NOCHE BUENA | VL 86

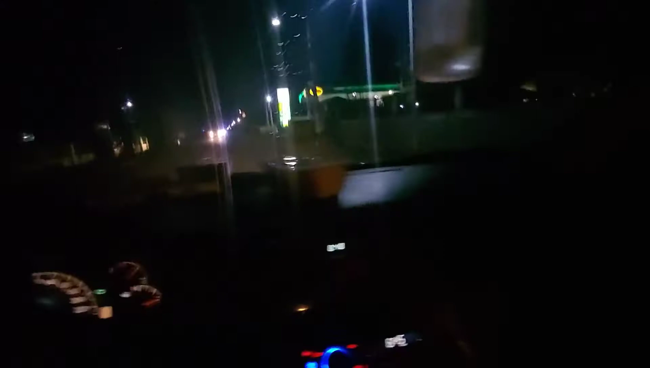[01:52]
Ayan guys sa DT Oil. Sarado na. Sarado. Pero gagawa natin yung parangan. Hihitay tayo ni Bisor.